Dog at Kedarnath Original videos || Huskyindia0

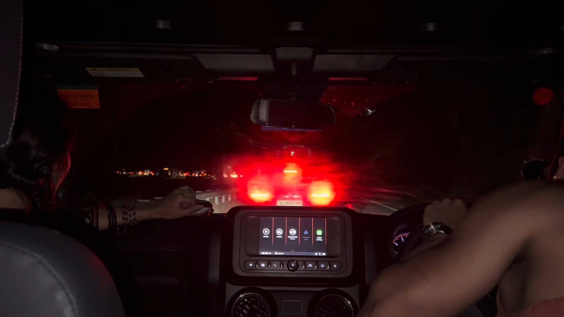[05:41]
इतना सर्का कि बस हो गया रुग गया अब हमने यहां पर फिर से ब्रेक लगा दिये हैं हाँ जैकि है ना वो रिस्ट्रेशन गाडियों की चेकिंग
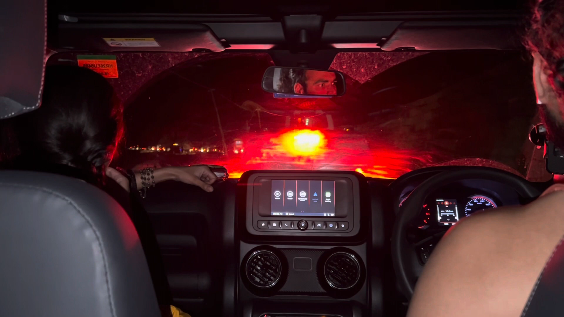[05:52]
होती है यहां पर आगे कि पुल आएगा लेफ्ट में उसके बाद में चोकी आती ह में उसको एंदे मारी गाडी का नंबर चेक होगा जिस नंबर को में रिजिस्टर खिया होता है अ अ कि अधर की डिशितर खुला अरे